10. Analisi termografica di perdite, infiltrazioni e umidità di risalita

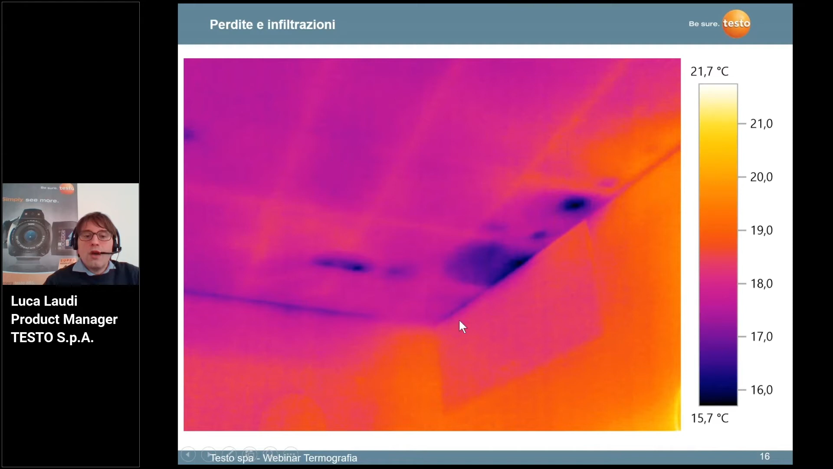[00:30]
On screen: scale top 21.7°C, scale bottom 15.7°C
pavimento piuttosto che del soffitto piuttosto che della parete quindi mi mette in evidenza la zona facendola vedere più fredda rispetto a tutto il resto questo caso appunto è un'infiltrazione potrebbe essere invece il caso molto sfortunato di umidità di risalita cioè acqua che arriva dal
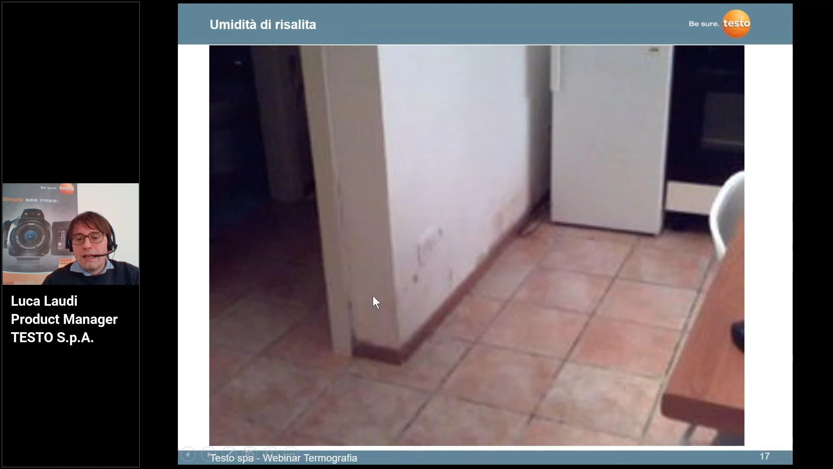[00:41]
sottosuolo arriva a fine superficie ai primi piani e si
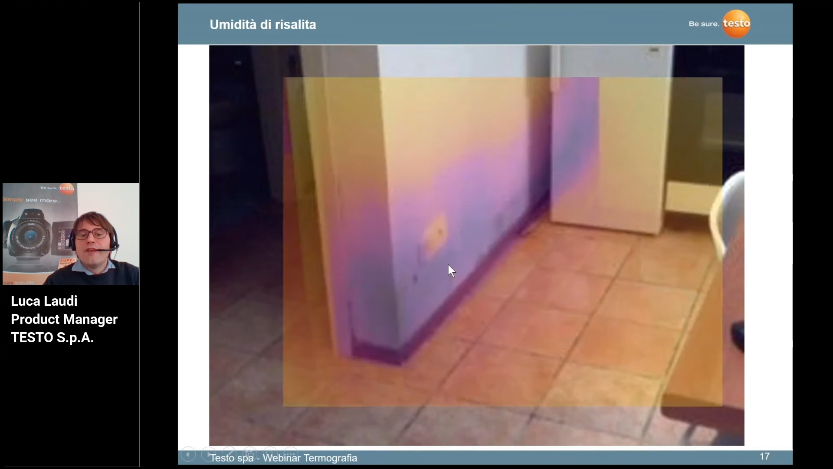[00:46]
manifesta in questo modo sulla superficie quindi creando una sorta di corona su tutta la parete ben differente da un'infiltrazione perché appunto qui non ho un'esplosione poi qualcosa che tende ad attenuarsi ma qui è costante e
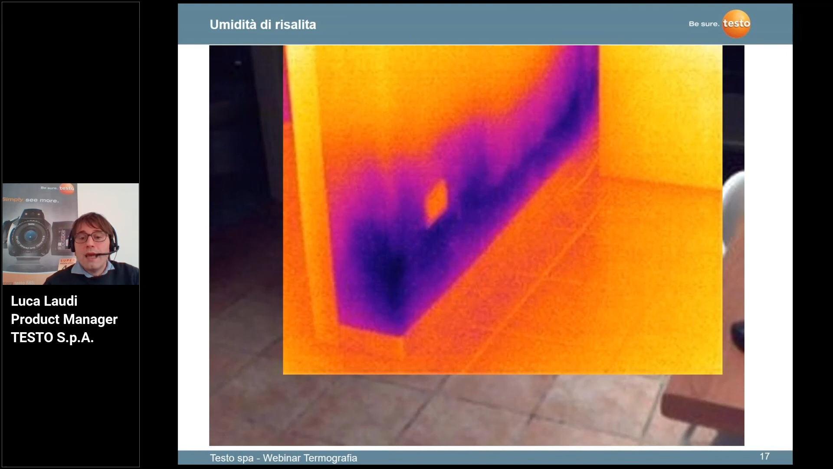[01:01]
la vedo su tutta la parete qua l'effetto comunque è sempre quello nel senso che evaporando l'acqua raffredda la parete e me la mette in evidenza